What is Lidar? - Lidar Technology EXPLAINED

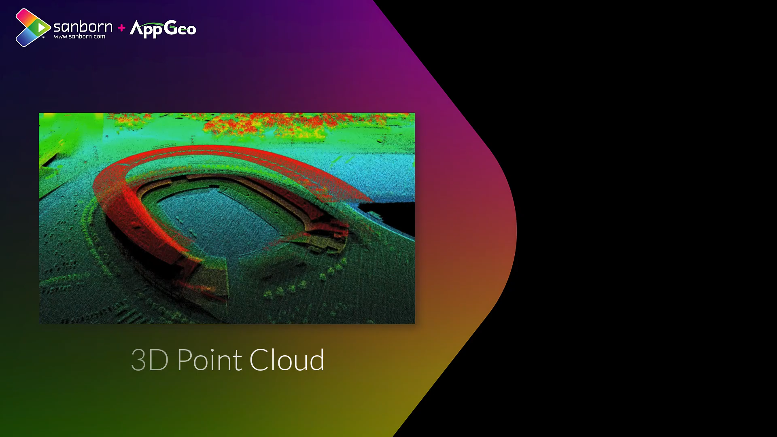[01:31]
walk through the earth in a digital form the same way that you would in a video game or some sort of simulation, VR, augmented reality. And that can be mounted on anything from an airplane to a train, you can put them on tripods.
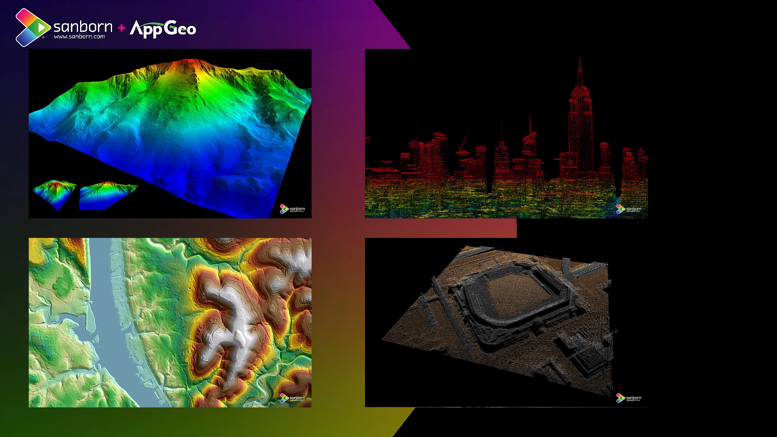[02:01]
a large aircraft mounted in to go and fly a large area. You take all the data that comes back, and the thing that makes LIDAR so interesting, as opposed to just capturing imagery or just capturing some form of satellite and pulling sources down,
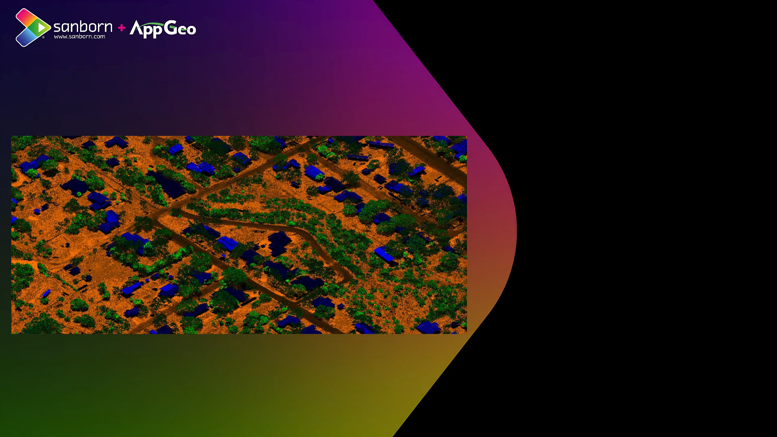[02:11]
is with LIDAR, you're able to see more than what you can see with the eye. What I mean by that is, in terms of vegetation, especially when you get into forestry,
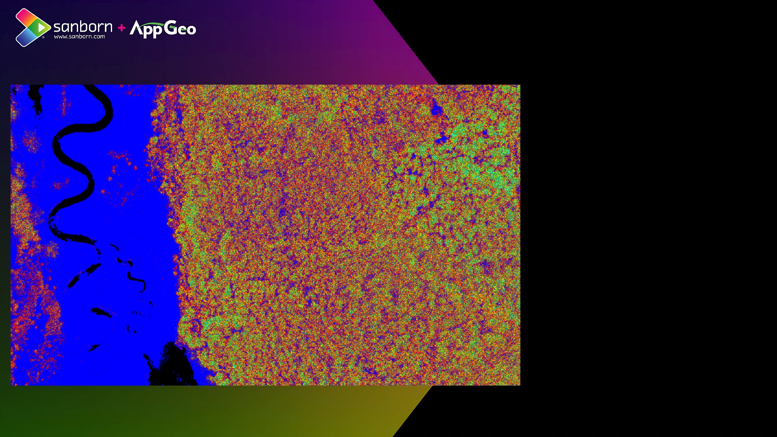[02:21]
wetland areas, you can get pulses through the vegetation itself. It penetrates the canopy with multiple echoes or returns of that
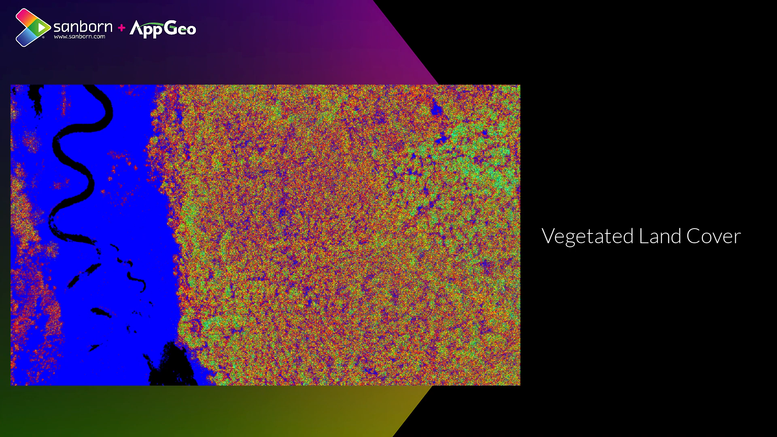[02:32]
light beam so that it gets to the top of the tree, it gets in between the tree, and it gets all the way down to the ground so that you don't just get that surface.
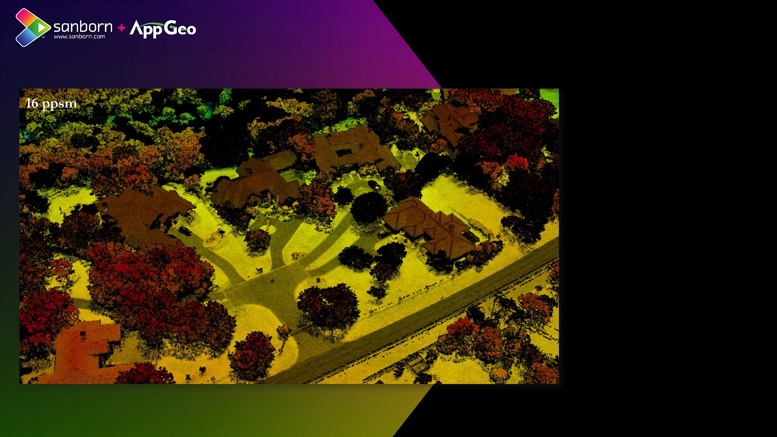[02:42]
You get everything down from bare earth up to the surface, which allows you to do so much more from an analytical perspective.